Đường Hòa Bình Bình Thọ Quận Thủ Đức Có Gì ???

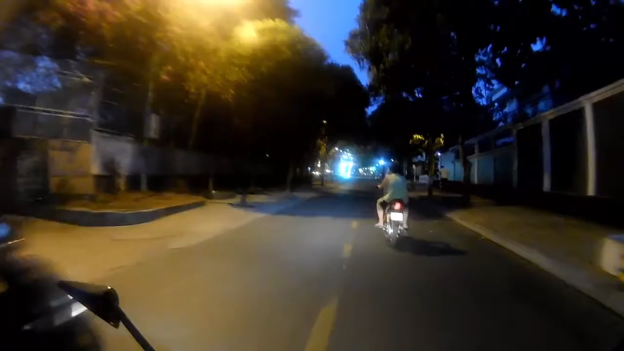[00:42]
Nó lên đèn lên thấy nó cũng hấp dẫn. Uống cà phê này. Ui. Đây là quán cà phê Suối Reo này các bạn. Rất là lớn.
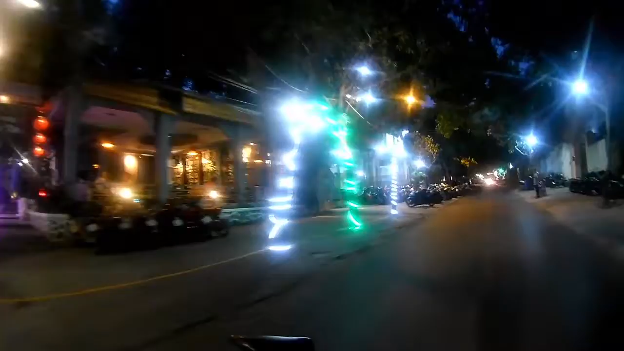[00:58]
Bên cạnh nó sẽ có một quán nhậu nướng, quán đồ nướng.
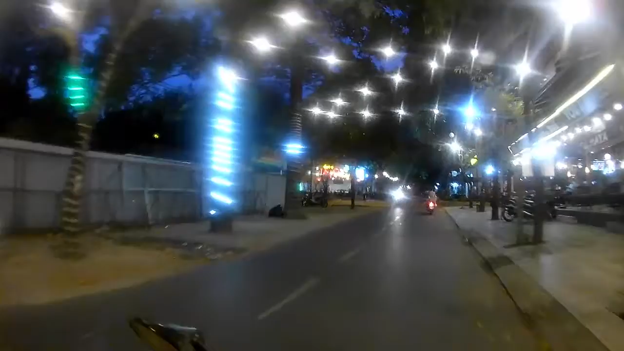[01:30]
Bên cạnh đây có coffee luôn. Đúng là khu ăn chơi có khác ha. Bên đây thì mình thấy rồi. Đây cà phê nữa. Ồ, nhiều quán cà phê đẹp ghê các bạn ơi. Mình sống ở đây mà chưa uống mấy quán này luôn á.